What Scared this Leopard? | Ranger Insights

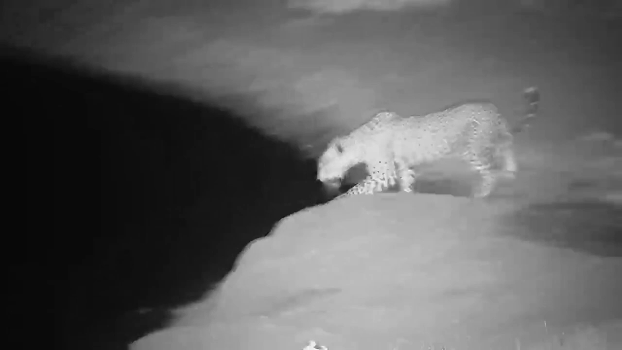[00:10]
On a thirsty summer's evening, a leopard comes down to drink. It's not strictly necessary, leopards can live without water, getting all their moisture requirements from the blood and viscera of whatever they kill, but they will drink readily if they can. What Robanta sees is evidence of how spring-loaded a leopard is at all times,